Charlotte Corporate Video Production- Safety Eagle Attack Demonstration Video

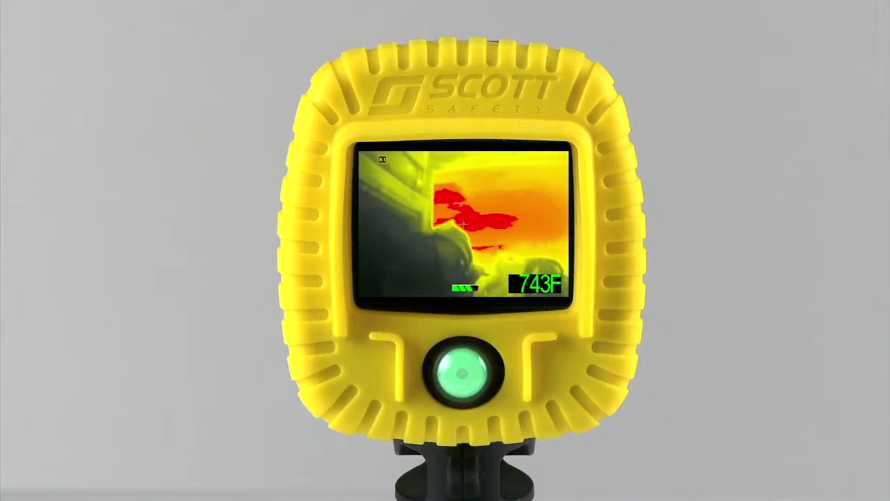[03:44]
On screen: spot 743°F
This rapid recognition of temperature assists users with situational awareness. On cameras outfitted with this function, objects above 200 degrees are shaded yellow, objects above 500 degrees are shaded orange, and finally, objects over 800 degrees are shaded red.
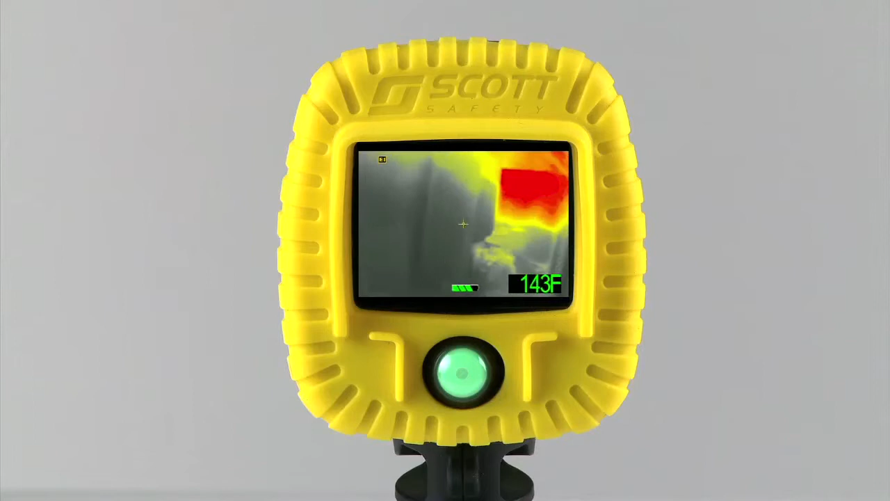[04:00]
On screen: spot 143°F
The reason Scott selected these temperatures is the yellow indicates the possibility of steam generation, orange indicates objects that are close to the combustion point of common building materials,
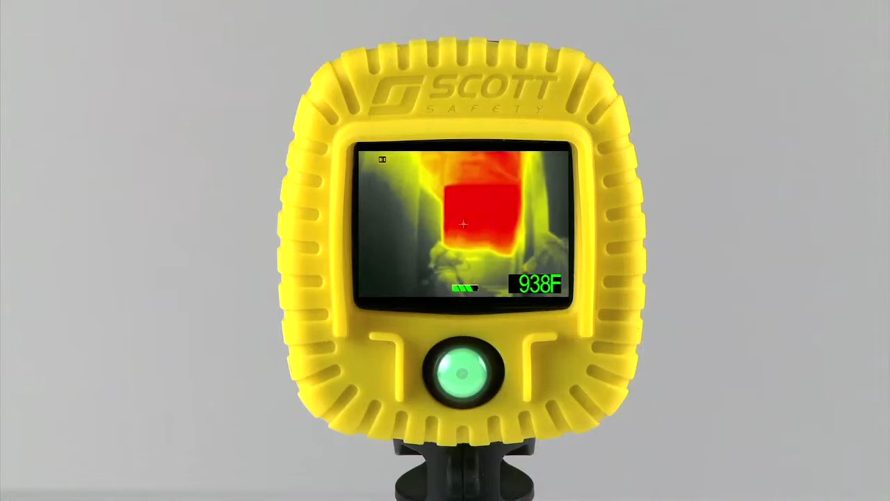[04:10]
On screen: spot 938°F
and red acts as a virtual warning of flashover. TVR download is about as easy as getting files from a portable thumb drive.